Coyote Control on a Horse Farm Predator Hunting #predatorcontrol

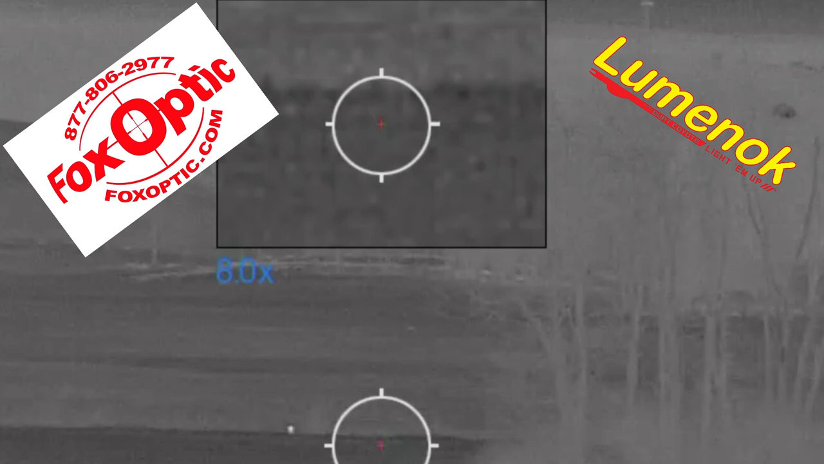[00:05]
Right down a little bit. I'm gonna turn it down just a bit. I did. You got a dead run, Dad? Yeah. Wind's perfect.
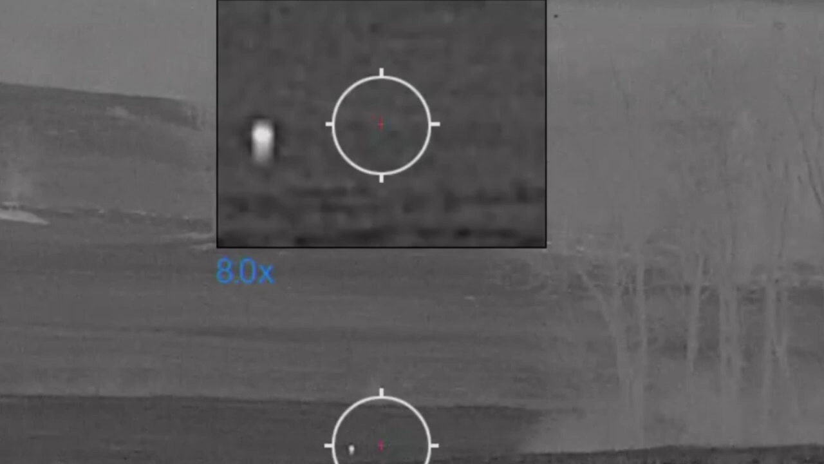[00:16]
He gets on the top of the hill, take him. Can we range him first or not?
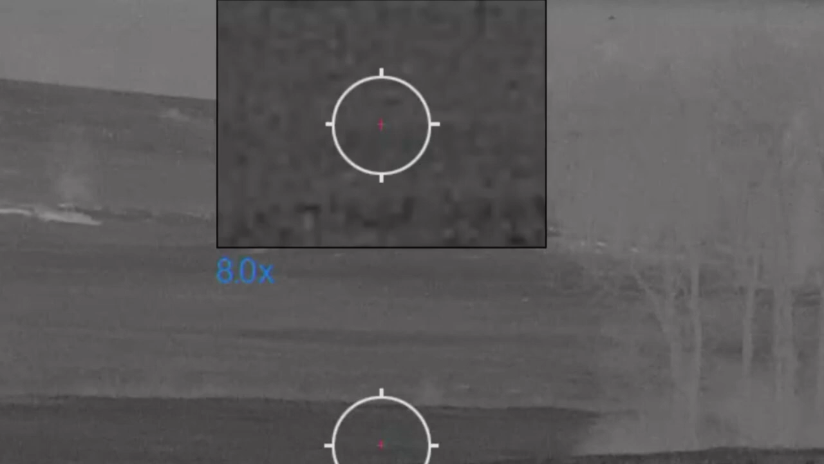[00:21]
You want the dip, buddy? Get ready.
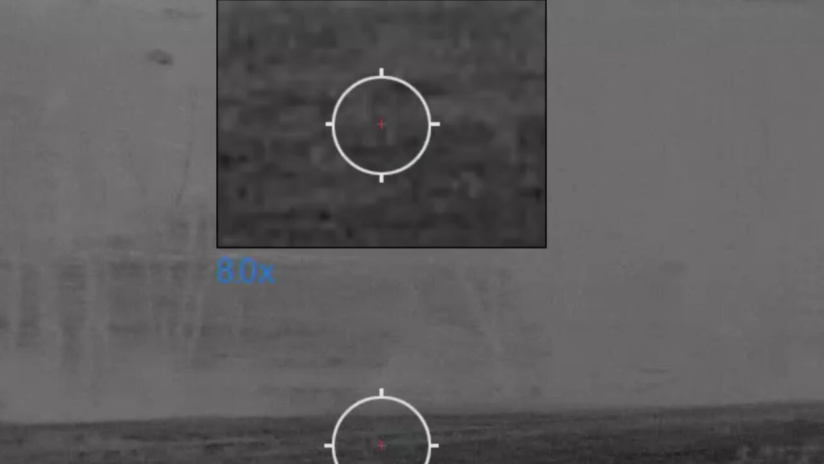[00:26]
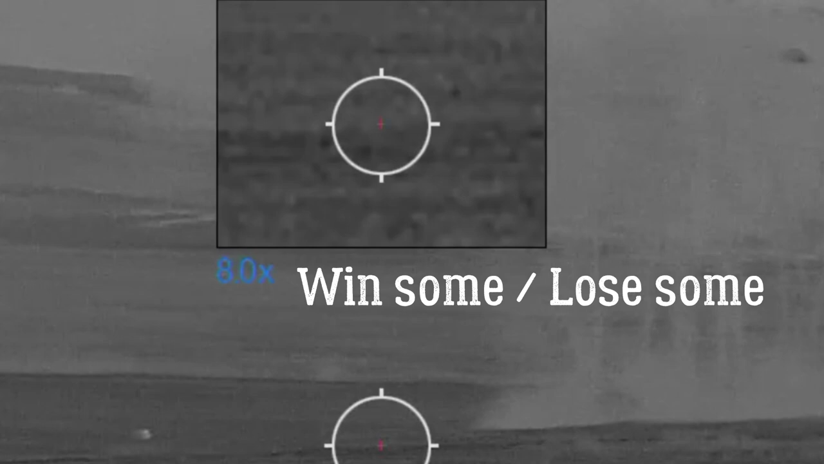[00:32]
There he goes. How far? 319.
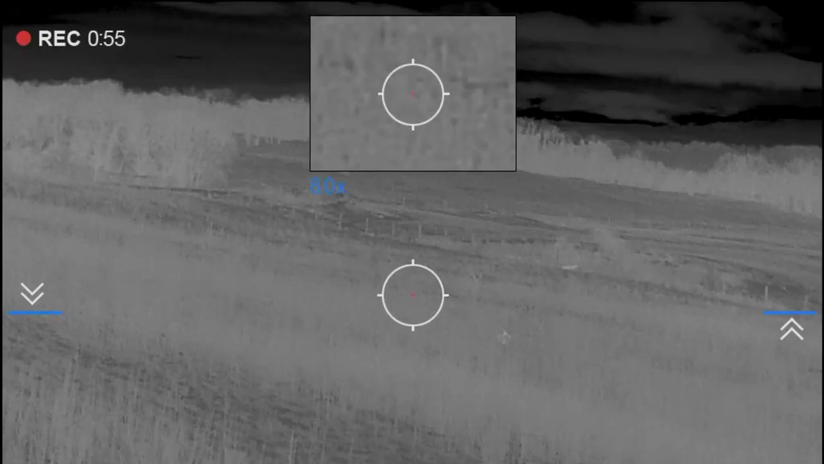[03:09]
We'll get squeak. He's coming. Yes, squeak, squeak. Do the squeak. So that's a yoke, buddy.
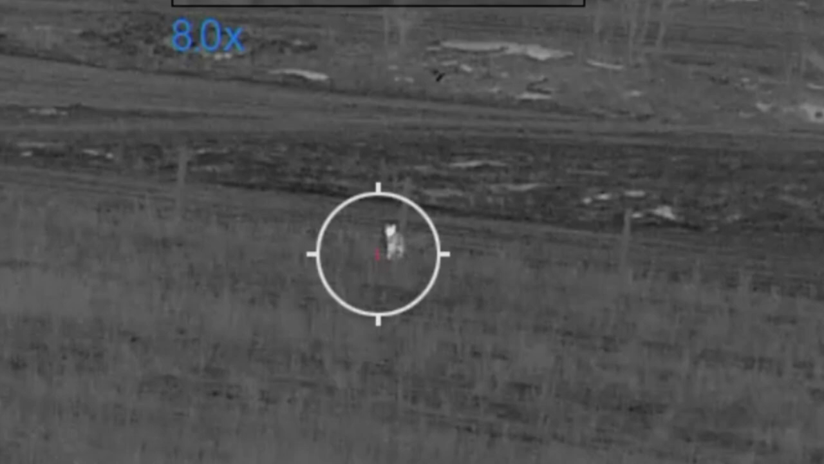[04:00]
Tell you what he is or no? Is he gonna come up? 145. He's coming.
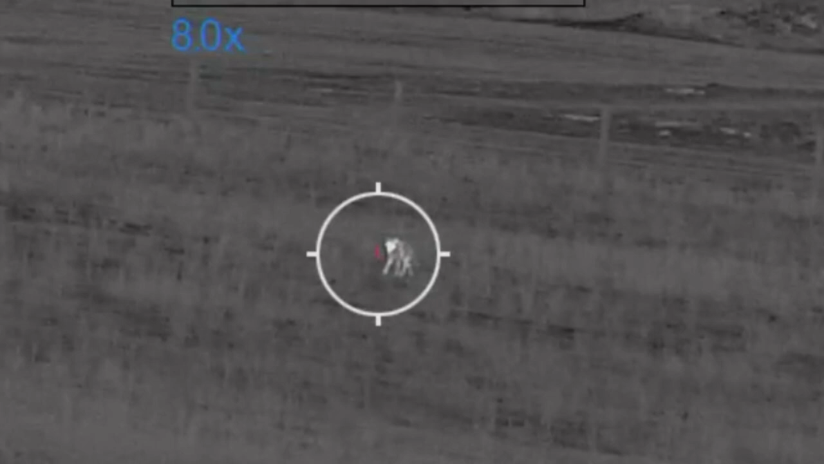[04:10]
Can you shoot him there? If he stops. Let me whoop him. Mm-mm. Just let him come.
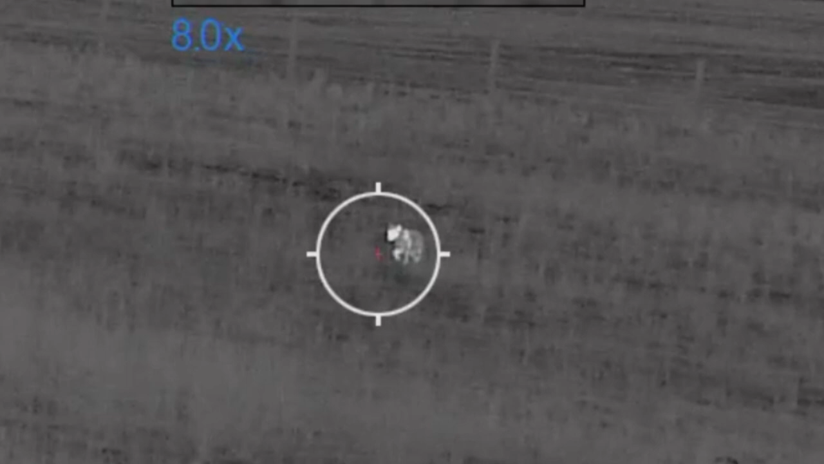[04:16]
I take him, Pat. Let him come. That's it, yeah.
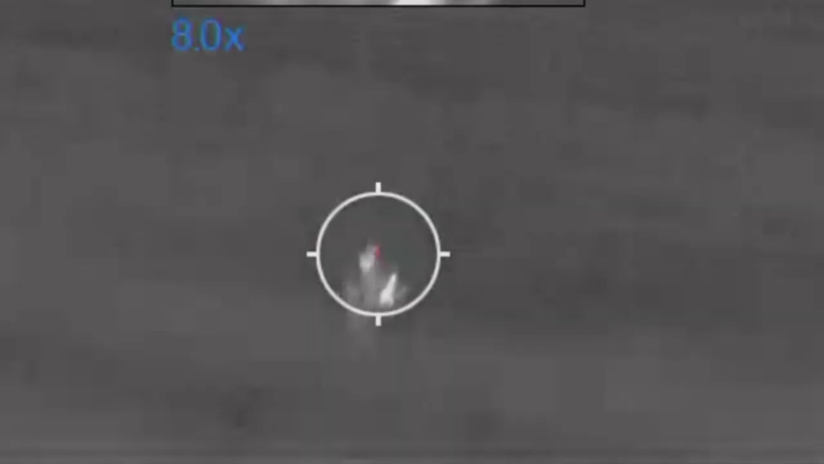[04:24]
Got him, bud. Don't shoot him more.
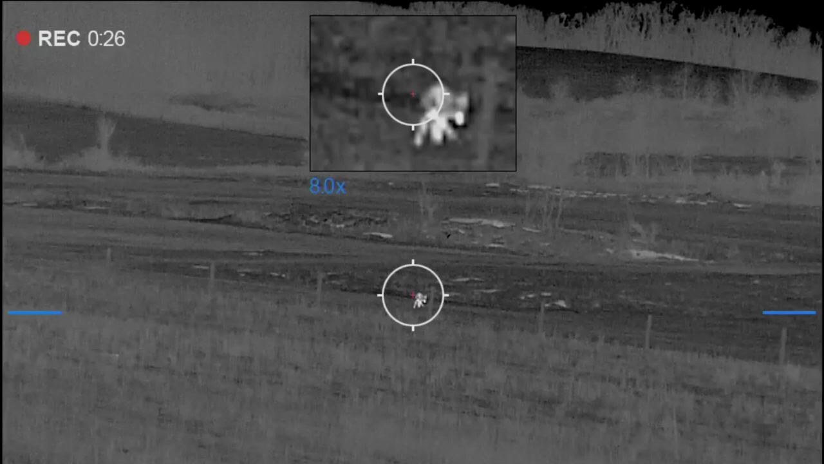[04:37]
stopped.
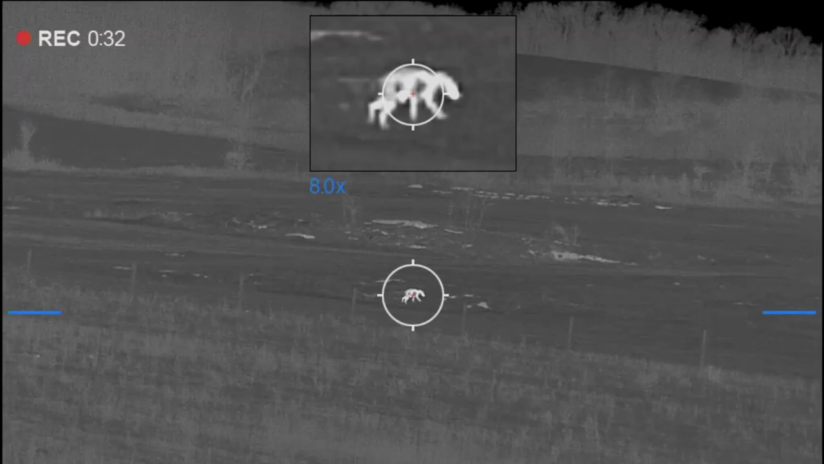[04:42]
He got him again, he's done now.